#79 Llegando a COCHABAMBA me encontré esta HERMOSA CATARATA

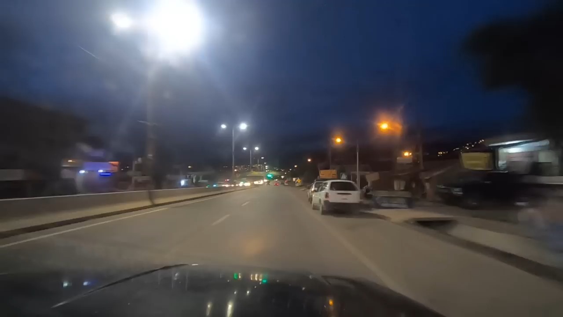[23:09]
Bienvenidos a Cochabamba, estamos viendo ya las luces al fondo de la ciudad.